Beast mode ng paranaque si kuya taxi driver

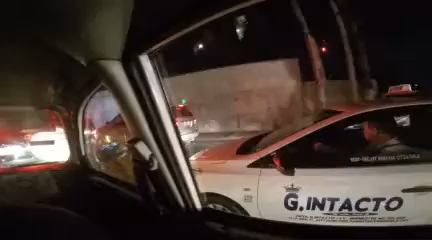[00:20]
nyo po, ayan po. Ayan o, siniksik niya po yan, hindi na ataan. Bisco. Bisco, ang sukat pa rin niya. Hindi naman tayo sukat. Ay, taga saan ka po?